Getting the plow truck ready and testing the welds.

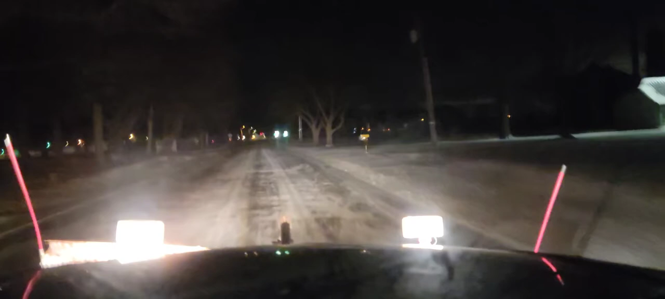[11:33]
left drifts. Check on this one. A little bit of snow here. Yeah, they got some of the by the garage and around the truck.